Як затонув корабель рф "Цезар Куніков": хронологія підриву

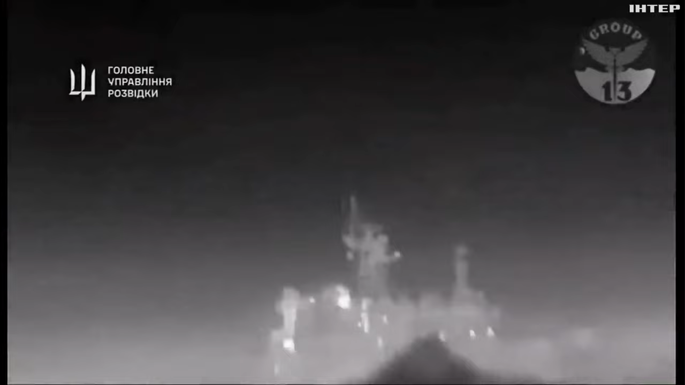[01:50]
За 4 кілометри від Кримського берега поблизу Алубки уразили п'ятьма дронами Магура Ві-5. Все пройшло за планом. Результативно ворожий корабль знищений і не підлягає відновленню.